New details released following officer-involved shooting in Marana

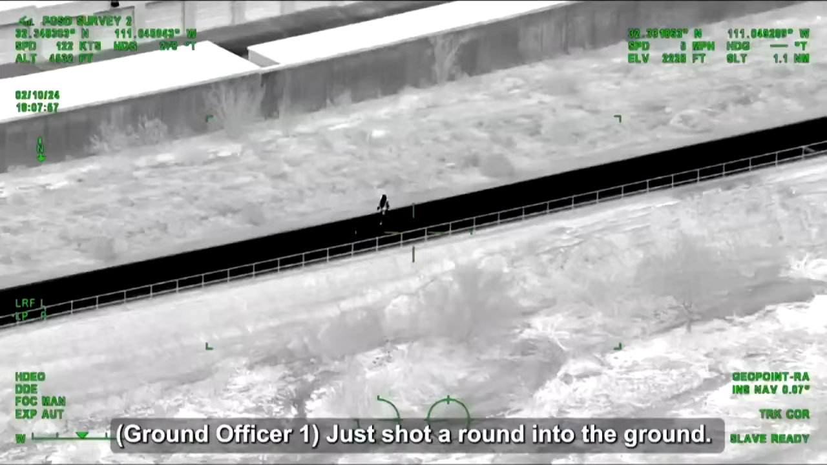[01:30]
We're looking at video shot from the air unit maintaining visual contact of the suspect as he walked along the Canyon Del Oro Wash.
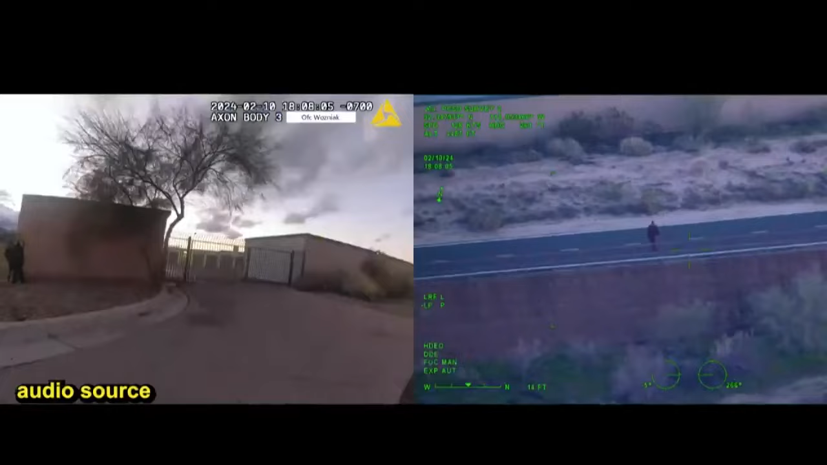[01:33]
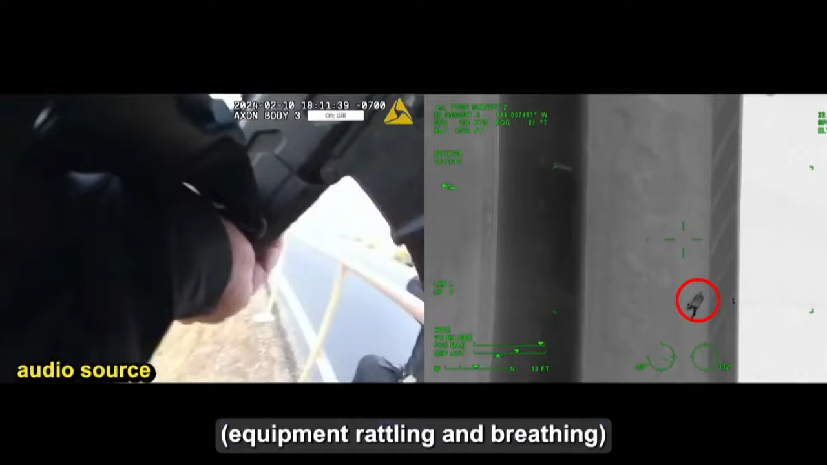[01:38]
Pico is seen shooting his gun into the ground before making his way toward a busy parking lot in the 6900 block of North Thornydale Road.
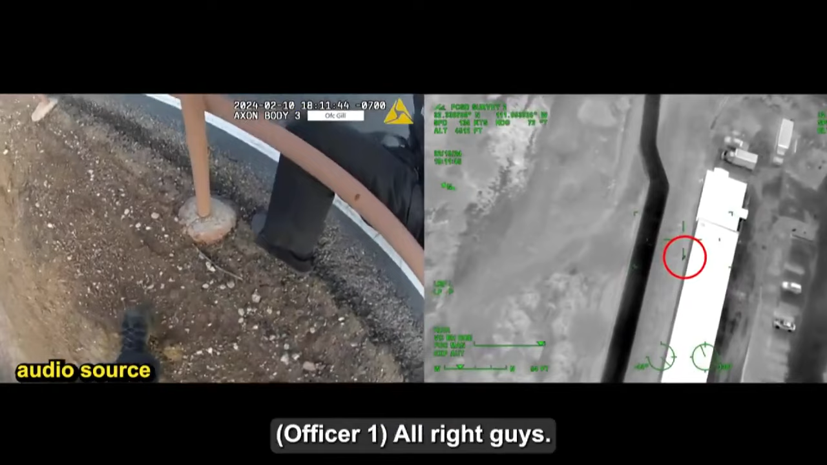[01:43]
Where several businesses are located. That's when we see an officer shoot his rifle at the suspect. The video shows Pico falling to the ground before getting up and continuing towards the parking lot.
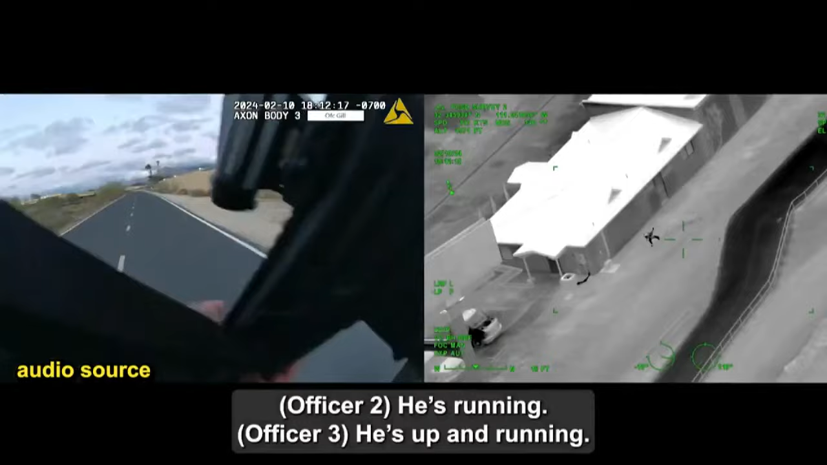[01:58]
That's when the shootout between Pico and officers took place.